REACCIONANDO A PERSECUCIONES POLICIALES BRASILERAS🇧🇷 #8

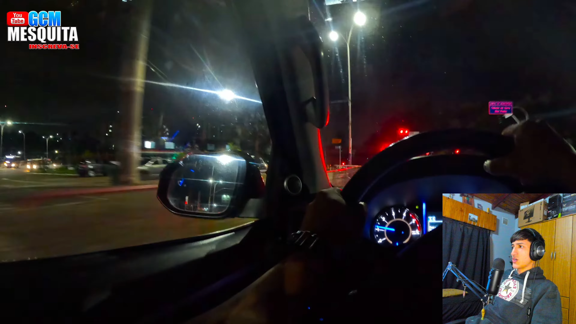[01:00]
Amigo, en auto, entonces estaba de civil el loco. O no sé si es un patrullero.
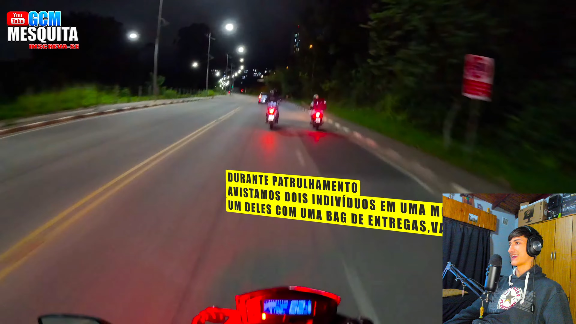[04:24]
A ver, este frena. Este frena, amigo, está laburando.